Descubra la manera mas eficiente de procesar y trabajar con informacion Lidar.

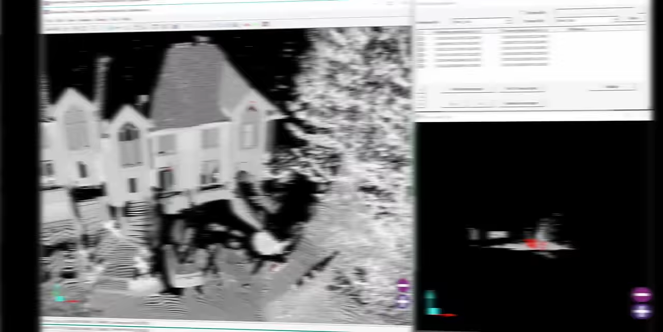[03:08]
Cuando se cubre un área extensa, se necesita más de un escáner.
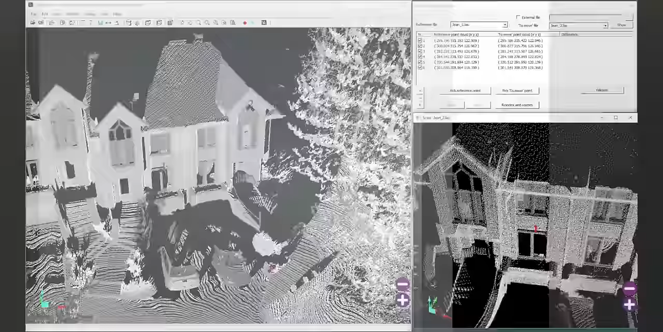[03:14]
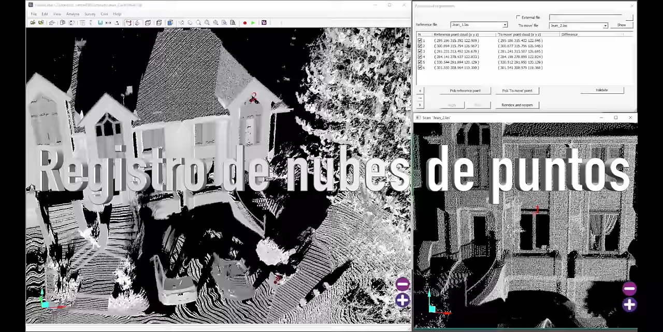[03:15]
El registro de nubes de puntos permite unir cualquier tipo de escáner con puntos de control.